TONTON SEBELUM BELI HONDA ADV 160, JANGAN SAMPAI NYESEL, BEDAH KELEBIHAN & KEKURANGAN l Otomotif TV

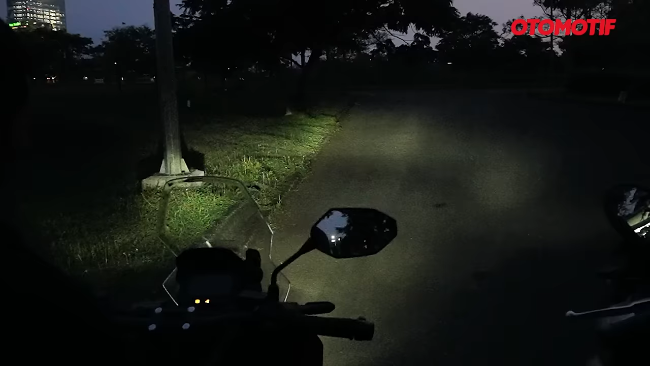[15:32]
Sorot lampunya lumayan terang, lumayan jauh, lumayan lebar. Ya cukupan sih buat harian, buat touring-touring juga masih oke.